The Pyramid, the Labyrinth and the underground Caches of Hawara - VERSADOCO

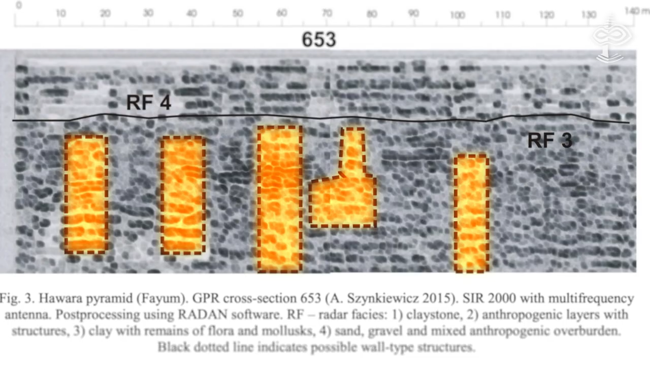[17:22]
and very strong and clear anomaly on the north side of the pyramid,
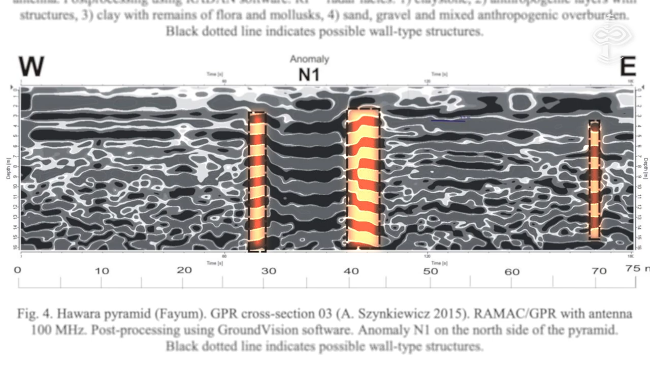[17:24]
and architectural remains on the eastern and southern sides.